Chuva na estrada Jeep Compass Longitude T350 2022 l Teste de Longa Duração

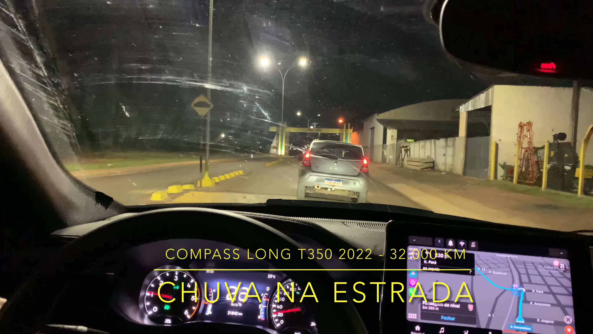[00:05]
aqui interior de São Paulo, quase já no Paraná, a poucos quilômetros aqui do Paraná, pessoal.
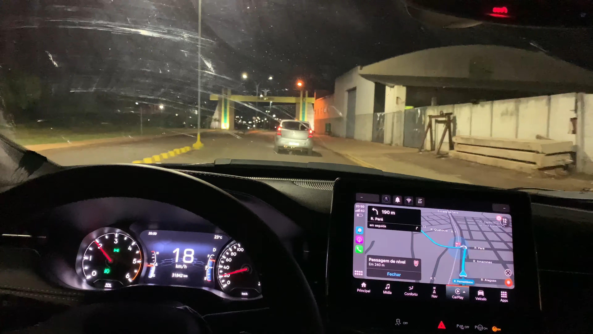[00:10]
Então, o para-brisa tá bem sujo aqui de insetos. Bonita a entrada da cidade, né? E vamos fazendo o percurso de volta para São Paulo.
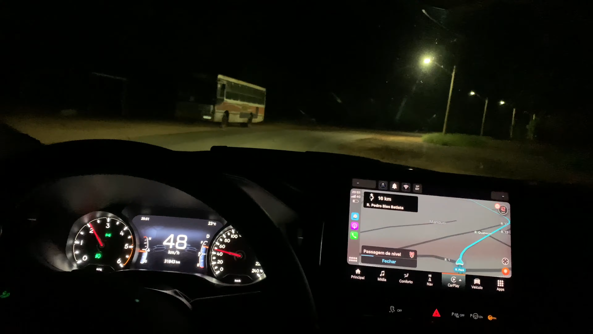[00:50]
Falei pra vocês do comportamento do diesel, do espirro do turbo diesel, que não sentia muito aqui dentro do carro, mas quando o vidro tá aberto, como agora, você escuta tudo. Você escuta tudo. Ops, de novo. Mesmo buraco da vinda. E a chuvinha tá ameaçando aí acontecer, mas nem tchum. Olha essas estradinhas aqui que eu ando na minha solitude.
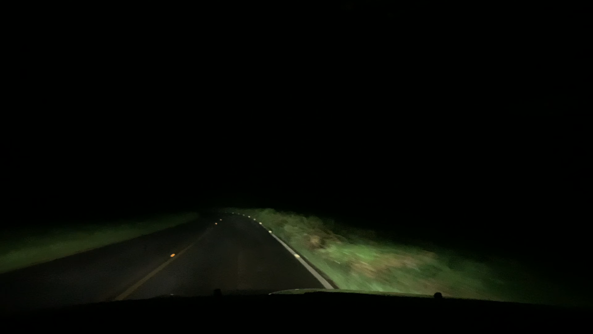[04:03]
Dimmer, você não consegue deixar num intermediário, ou ele fica meio apagado.
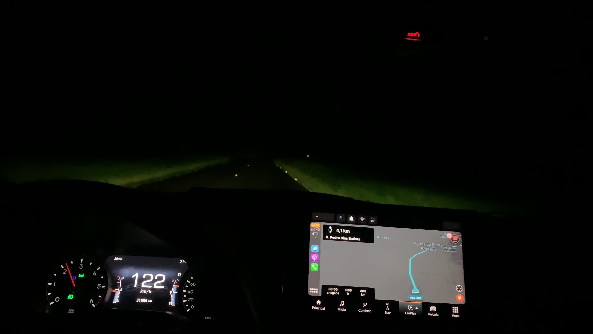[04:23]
A roldana não ajuda muito aqui. Ou ele fica meio apagado, ou ele fica meio aceso demais. Não tem o meio termo, observe só aqui, ó. Vamos ver aqui, ó. Tá vendo? Não dá pra ser, ou é assim, ou é muito claro.
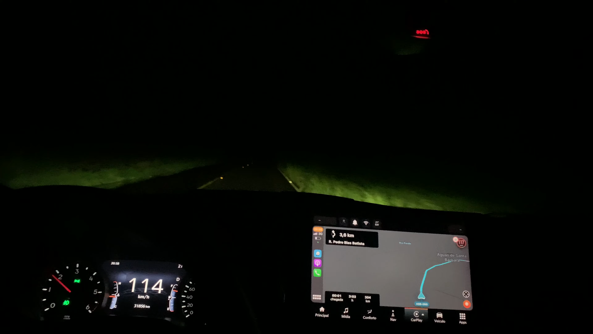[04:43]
Ó, controle de tração atuando.
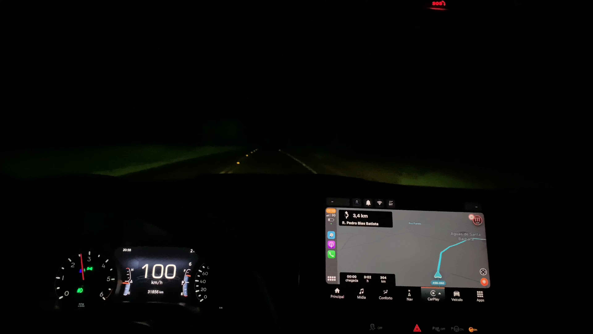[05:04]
Deu uma escorregadinha ali. Você imagina se é um carro que não tem esse controle, esse controle de tração e estabilidade, né?
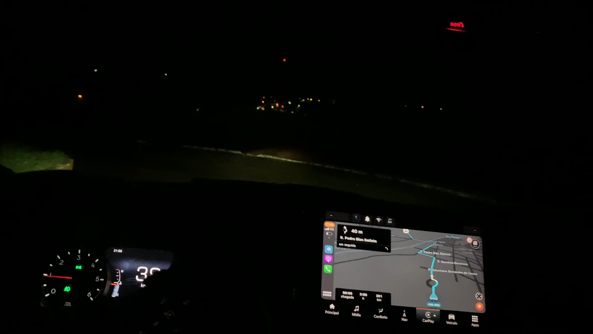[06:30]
É o final da estrada. Pelo amor de Deus, não tem uma sinalização, nada. Eu levei um susto, achei que o cara tinha saído da estrada. Não, era a rótula. Meu Deus. Que loucura, hein?